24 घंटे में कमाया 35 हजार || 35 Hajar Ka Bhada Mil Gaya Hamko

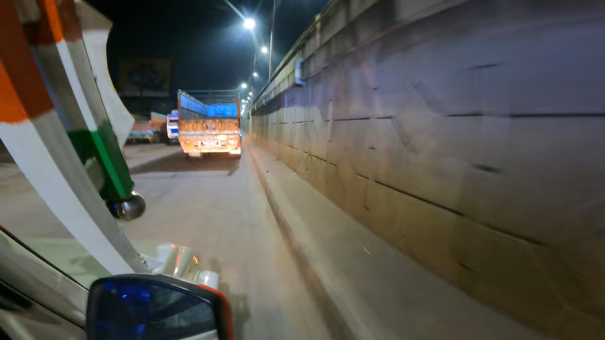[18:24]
यहां लग चुका है तो अभी हम लोग स्यूड़ी से 15 किलोमेटर पीछे है
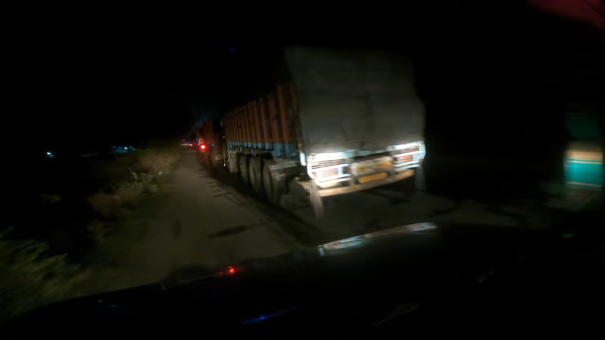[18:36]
भाई भाई अंकर जाम लगा है मतलब इतना लंबा जाम पांच किलोमेटर का